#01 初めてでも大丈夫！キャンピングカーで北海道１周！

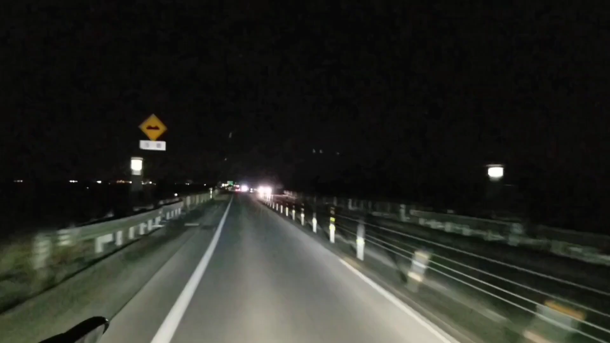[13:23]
ただいま高速道でのテストをやっております
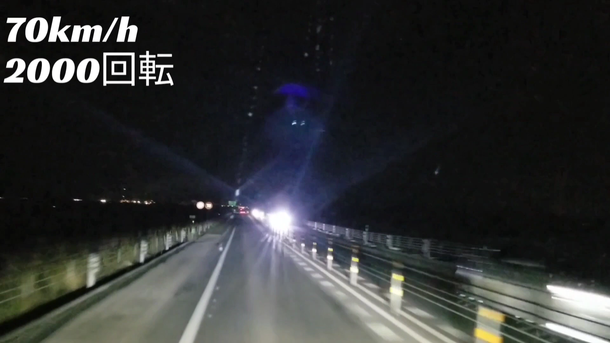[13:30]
70キロ制限道路で70キロ回転数は2000回転あたりで走っております皆様はどうでしょうか安定的に走っていると思いますキャンピングカーによっては空力でやはり左右に揺れたりだとかそういうYouTubeにも動画が皆さん拝見したことがあるかと思いますけれども
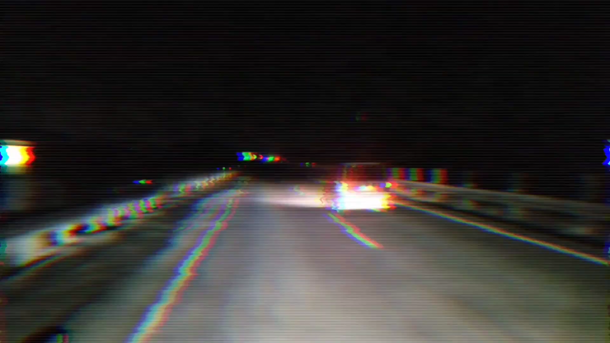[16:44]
ただいま90キロです回転数が2600回転ぐらいですねはいそれではさらに回転数を上げていきたいと思います